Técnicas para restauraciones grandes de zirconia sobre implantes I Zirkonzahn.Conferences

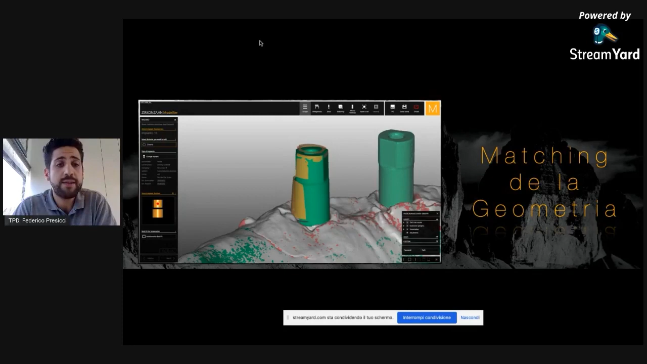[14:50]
vamos a hacer el matching entre la geometría virtual y la geometría escaneada. Este es el resultado del matchy, el controlo.
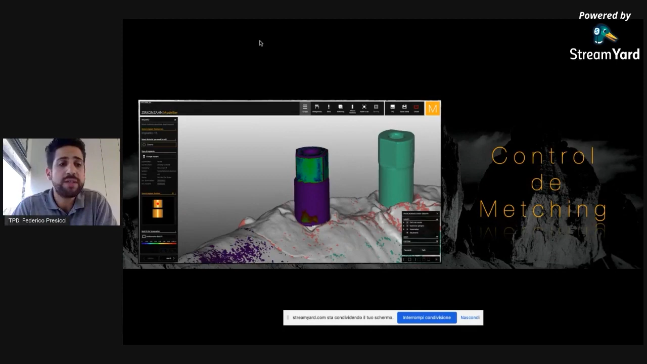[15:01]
Una vez que todo está listo, vamos a empezar con el montaje de los dientes y de la encía.